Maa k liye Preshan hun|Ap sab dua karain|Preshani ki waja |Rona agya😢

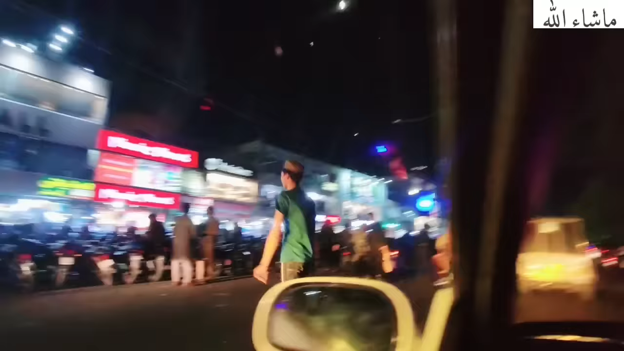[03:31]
और यहाँ पे ट्रैफिक पुलिस वाले यहाँ पे खड़े हुए कंट्रोल करने की कोशिश कर रहे हैं, बस कोशिश ही लग रही है मुझे तो।